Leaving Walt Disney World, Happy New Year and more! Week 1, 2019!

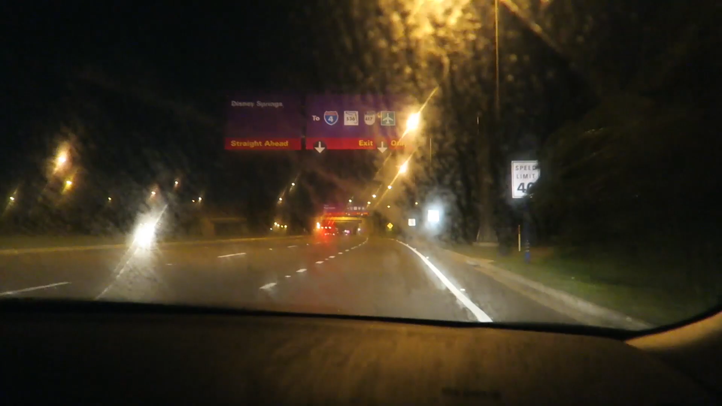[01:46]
usually take the toll road but since we're leaving so early this morning there's no point because there's no traffic so we're jumping on I4